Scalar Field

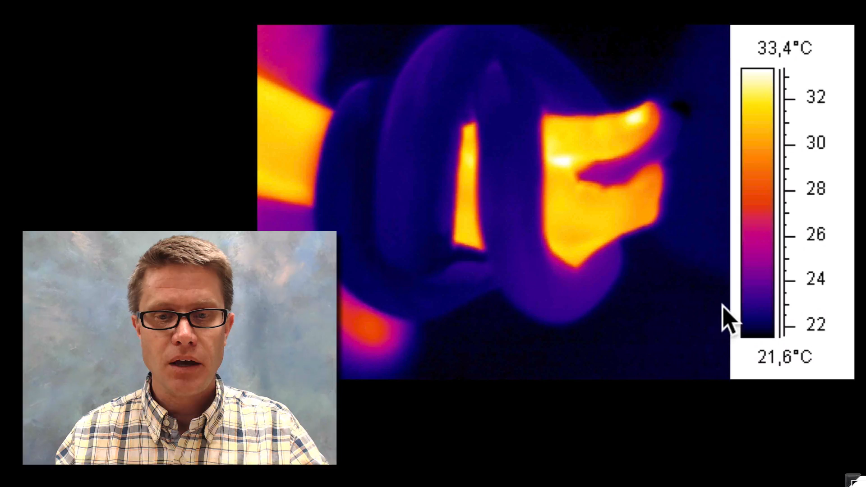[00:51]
On screen: scale top 33.4°C, scale bottom 21.6°C
So we match up the color. And I would say maybe it's around 24 degrees Celsius. But have you figured out what it is? Have you figured out the source of this scalar field? Well this is a human who is warm blooded with a snake wrapped around its hand.
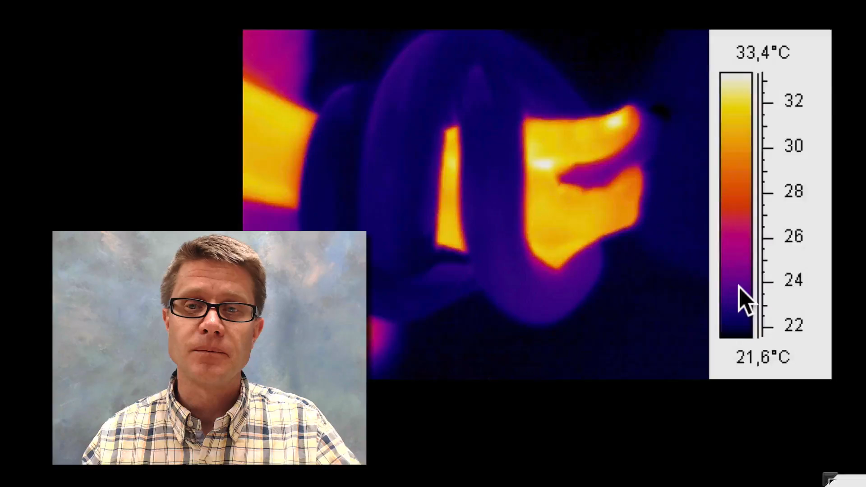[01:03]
On screen: scale top 33.4°C, scale bottom 21.6°C
And so what is a scalar field? It shows us the position of scalar quantities.